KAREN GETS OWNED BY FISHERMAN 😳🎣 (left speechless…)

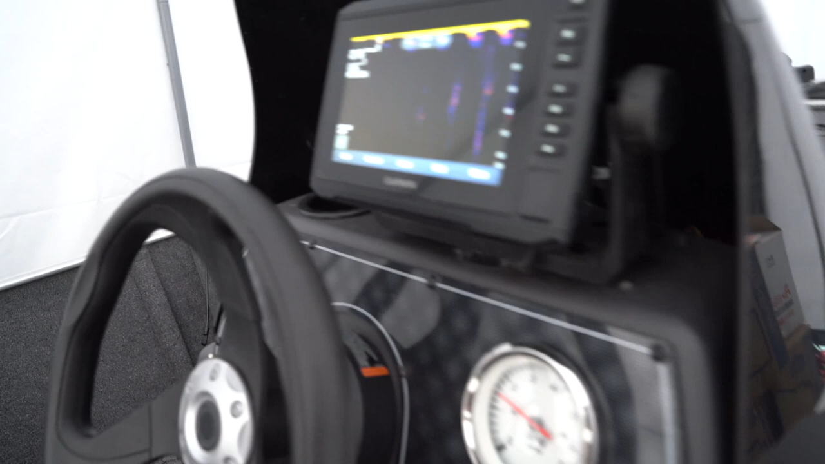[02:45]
probably about two feet of grass let's see what else we got here all right well we got our live well here